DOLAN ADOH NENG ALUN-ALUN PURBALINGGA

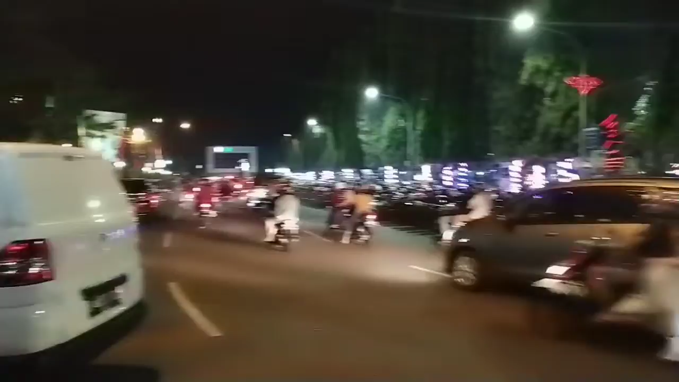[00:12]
Ah, ini ada andong buat keliling-keliling kota, bisa charter sini guys.